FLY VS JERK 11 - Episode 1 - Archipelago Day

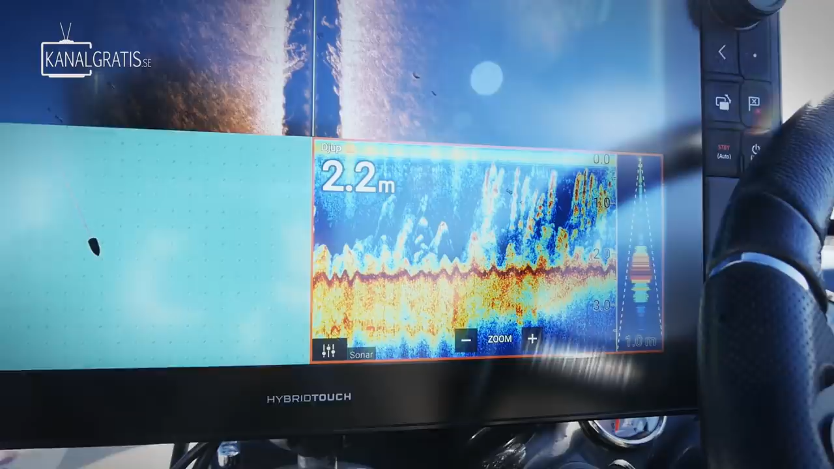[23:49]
On screen: depth 2.2 m
so it holds a lot of pikes.
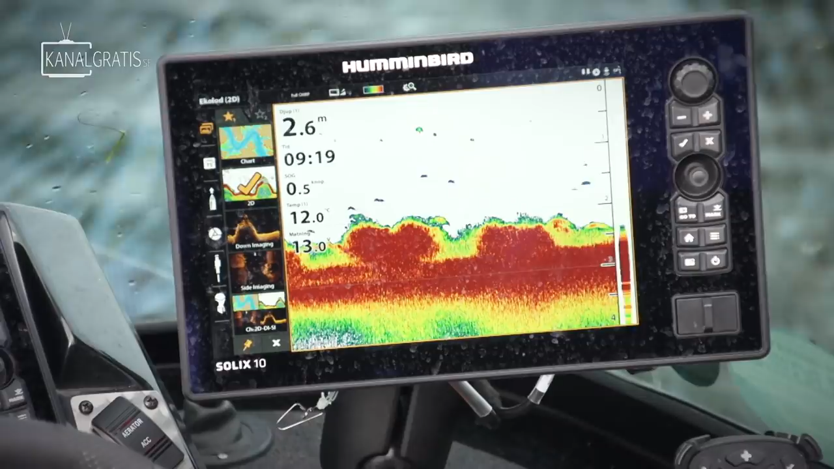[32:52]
On screen: depth 2.6 m
You have lots of structure around here with weeds and so on, and see if we can find some fish here.